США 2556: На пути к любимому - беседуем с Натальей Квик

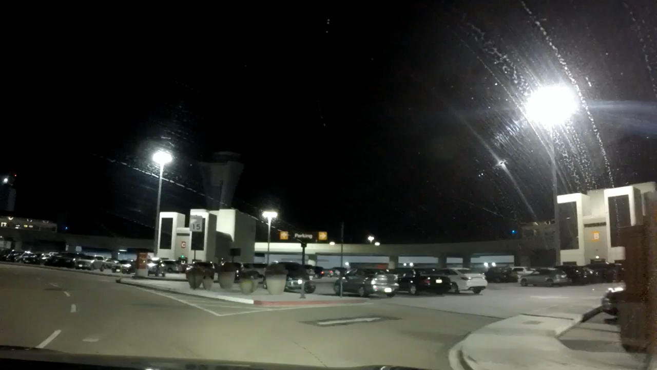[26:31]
и налево delta delta delta это в наших силах так встретить если надо самолет я обычно стараюсь запарковаться поближе смотри как до парковку а здесь шикарная хочу вам сказать назвав в